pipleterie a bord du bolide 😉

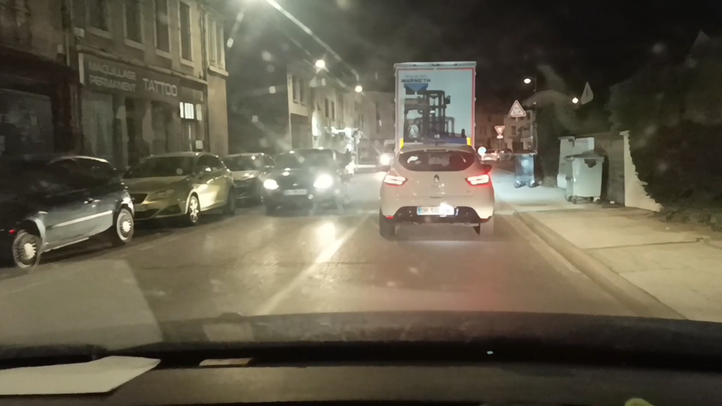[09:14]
Putain, mais c'est déjà 24 en plus. Pourquoi ça marche à deux à l'heure ? Je ne comprends pas. I don't know. Il y a dû y avoir un accident ou quelque chose.